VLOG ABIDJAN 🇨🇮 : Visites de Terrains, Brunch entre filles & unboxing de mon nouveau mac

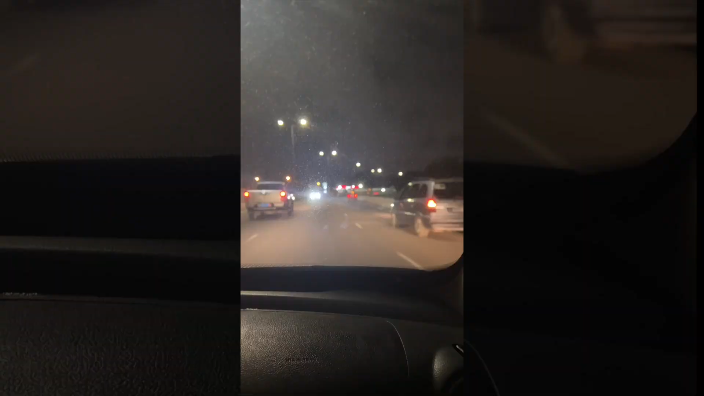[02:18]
Et me voici dans le Yango pour aller en ville.